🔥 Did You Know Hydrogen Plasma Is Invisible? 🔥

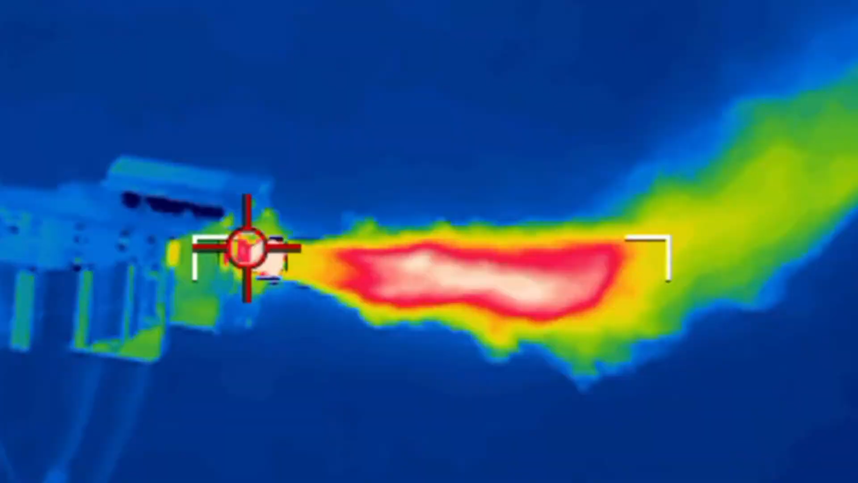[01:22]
In this video, you witnessed a 10-kilowatt microwave plasma fueled by mostly hydrogen. Purely hydrogen-powered plasma is within our reach.